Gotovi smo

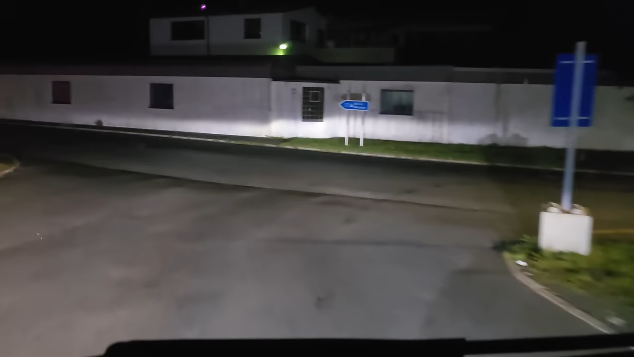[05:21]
Berlin, München. Mi pratimo München. Jer trebamo se uključiti na
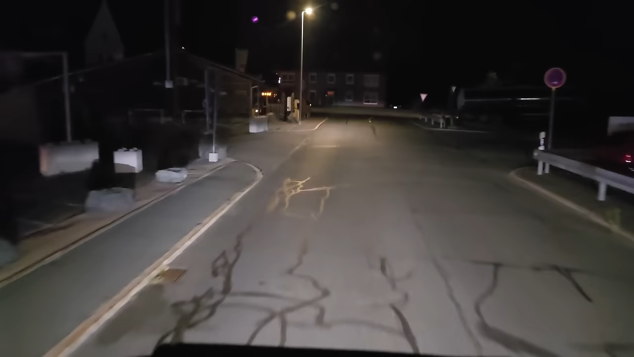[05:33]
autoput 9.
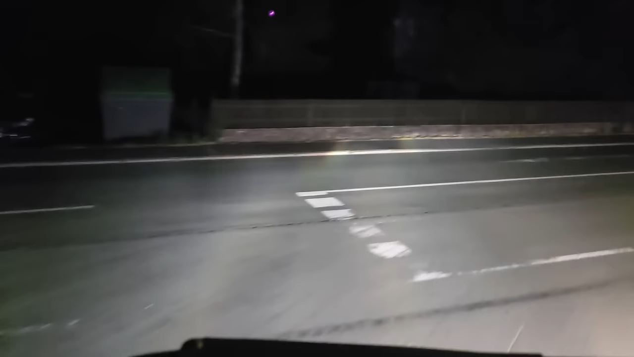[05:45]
Tako ekipa, evo da sam se ja družio sa Nikolom i hoću da vam kažem, onaj, nisam ni krenuo, oni stajali onda na onom pikliću i odmah za mnom, vidio sam odmah da će za mnom i evo džaba su me sad, na 40 minuta sam garant bio tu. Znači, mi ćemo na prvo uključenje.
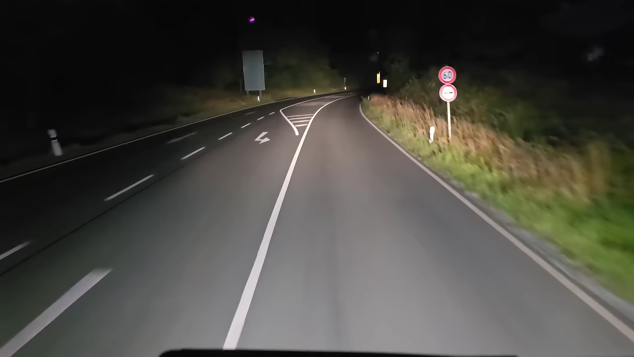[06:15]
München, Nürnberg, evo ovdje desno idemo. Ovdje mi idemo desno i nastavljamo naš put. I došli su tu i izmaltretirali sve, evo 12 minuta imam vožnje. Sad ću vam reći tačno koliko sam bio. Ne mogu reći kad mi se sad poništilo na 15 minuta. A eto nisam bio, znači, ni sat vremena.